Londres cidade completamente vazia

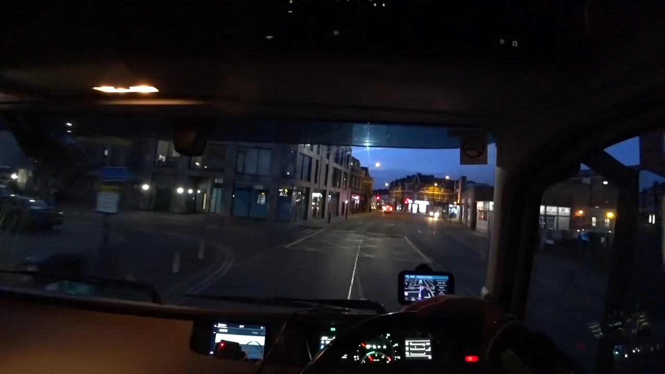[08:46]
Ah caramba Aqui eu não vou conseguir Virar aqui não
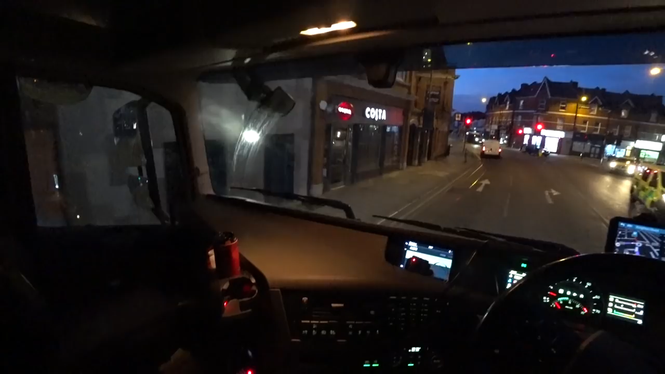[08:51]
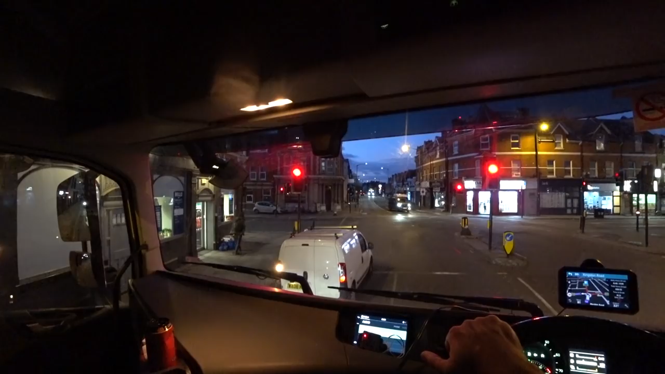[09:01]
Estação de Wimbledon Será que vai dar pra virar aí Tem que dar né Se não tiver uma ilhazinha ali no meio Dá
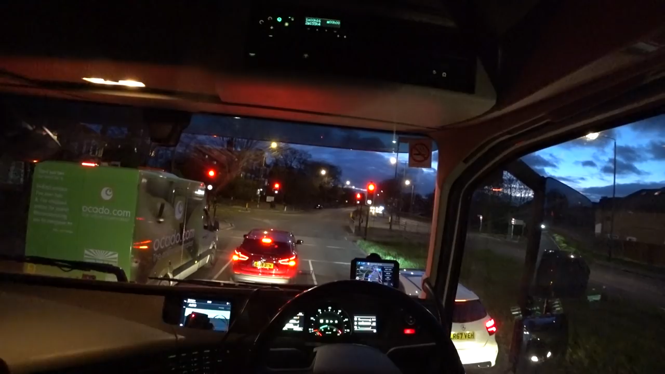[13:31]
E aqui é o foco da onde eu estou aqui agora, tem a moça passando com a mascarazinha na cara lá. Aqui em Londres está bem... está bem complicada a situação, né? Até para ir no supermercado, isso, aquilo, né? Está... Será que agora a coisa do supermercado está se normalizando? O TNT ali.
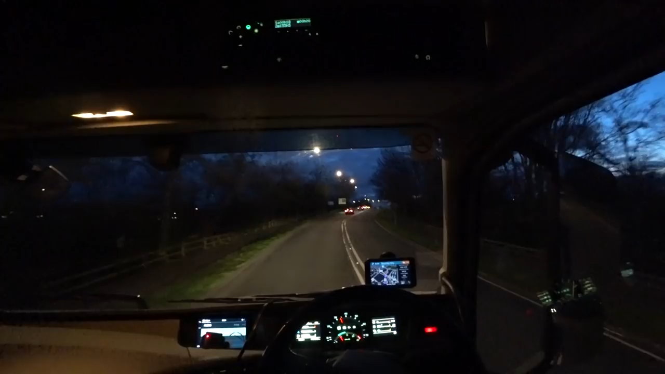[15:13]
M25 Ports Move. Vamos para cá. Quem tem a possibilidade é a melhor coisa a se fazer agora, né?